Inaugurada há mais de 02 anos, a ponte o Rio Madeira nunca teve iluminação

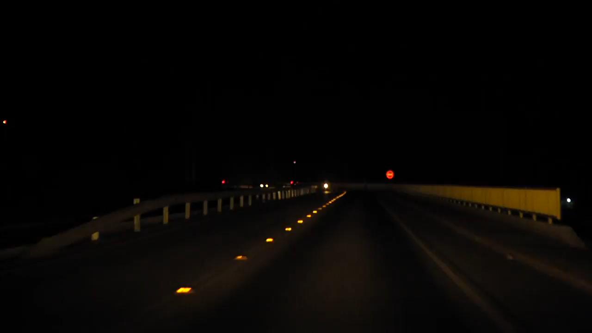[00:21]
Inclusive, como a vista da cidade a partir do alto da ponte é muito bonita, alguns motociclistas chegam a estacionar o veículo bem próximo da passagem dos pedestres. Vale salientar que a ponte é bem estreita. Ela tem apenas duas pistas, uma pra ir e outra pra voltar. A ponte não tem acostamento, de forma que as motocicletas estacionadas bem próximo às passarelas podem causar acidentes, mesmo porque elas estão estacionadas com as luzes de alerta e faróis desligados.